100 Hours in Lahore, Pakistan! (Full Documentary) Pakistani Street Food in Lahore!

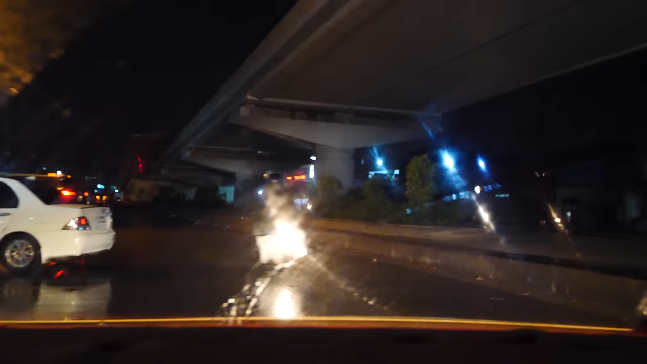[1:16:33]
1 minute drive and we're here for the Kashmiri chai. It's raining, it's late.
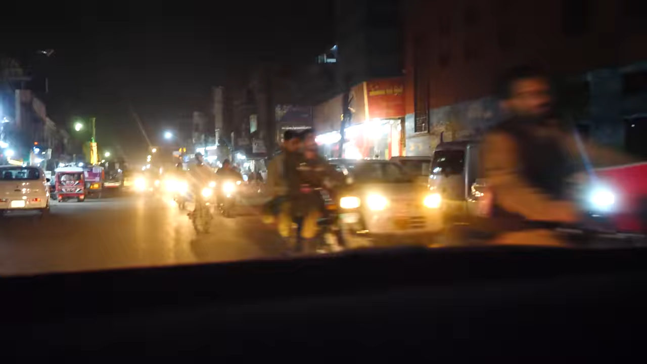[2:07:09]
And again, the only way to cross the road is just to like go in and just navigate through the traffic.
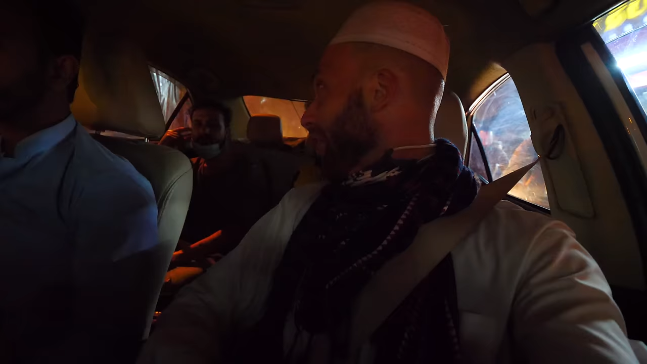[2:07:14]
These guys can't do what I do.
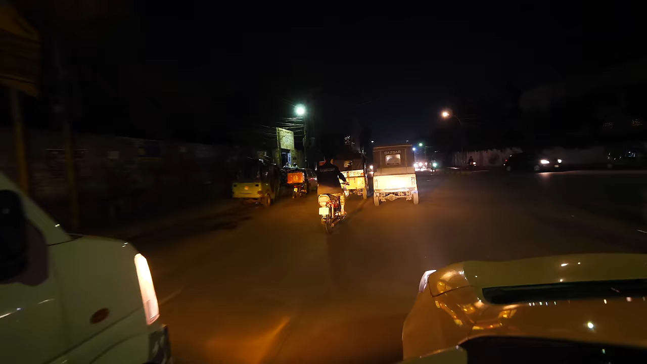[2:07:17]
And also this road leads to a railway station.